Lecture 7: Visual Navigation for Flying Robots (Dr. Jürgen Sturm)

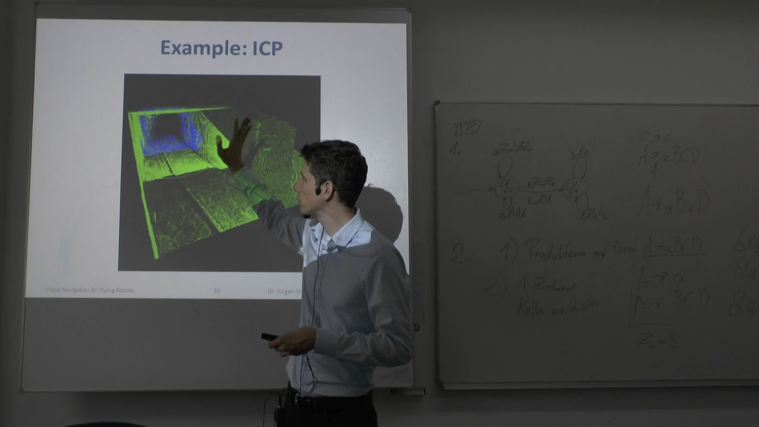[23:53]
took another scan, and, and every scan is then aligned iteratively to this existing point cloud. And every time ICP converges, the current,
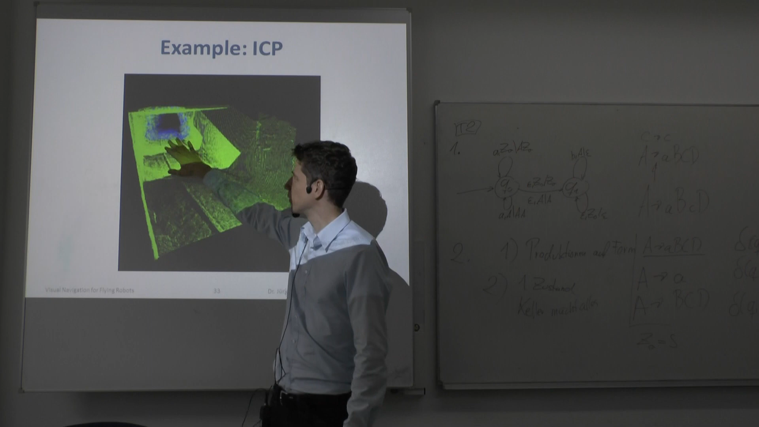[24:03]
the new point cloud is added to the first point cloud, and in this way you, you build up a point, a large point cloud that is aligned.